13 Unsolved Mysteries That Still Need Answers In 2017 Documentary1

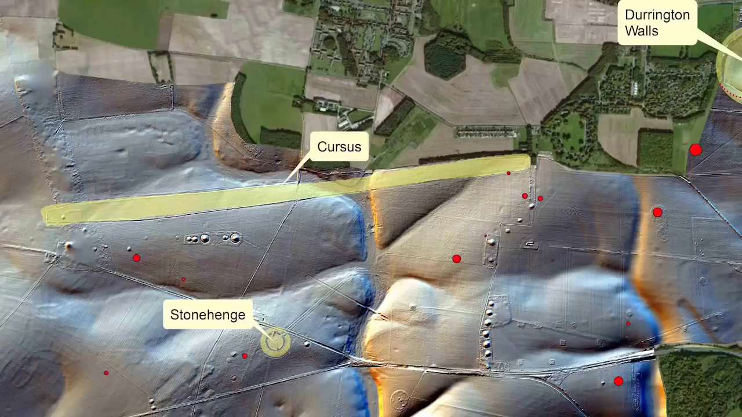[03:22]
The underground mapping technology disclosed that Stonehenge did not always stand alone.